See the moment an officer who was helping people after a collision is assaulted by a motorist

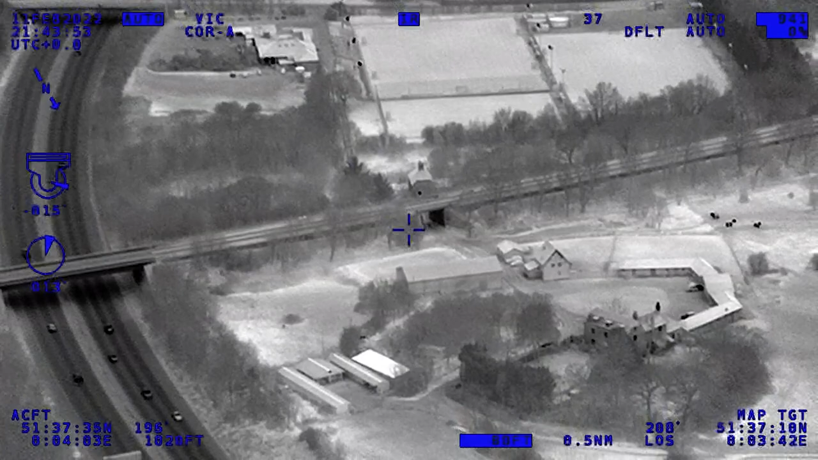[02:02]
So the police helicopter arrived and conducted a search of the surrounding areas or the shrubbery for the missing motorcyclist. The helicopter couldn't find him at that point.
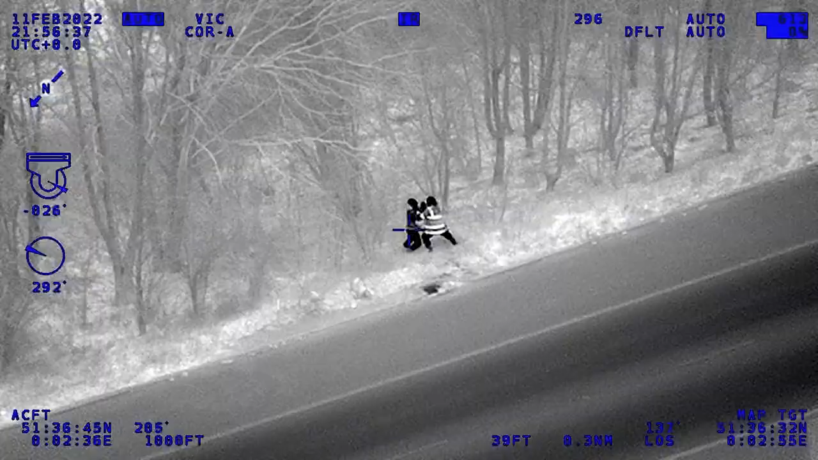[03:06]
He pulled me down the bank and pulled me over his shoulder.
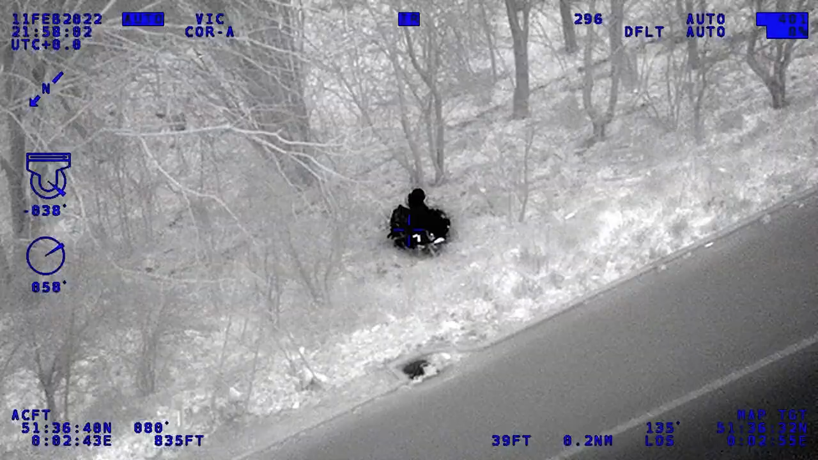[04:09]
He lit the place up so I knew that he must be telling them where I was so my colleagues could come and try, find and help me. I didn't know what was going to happen.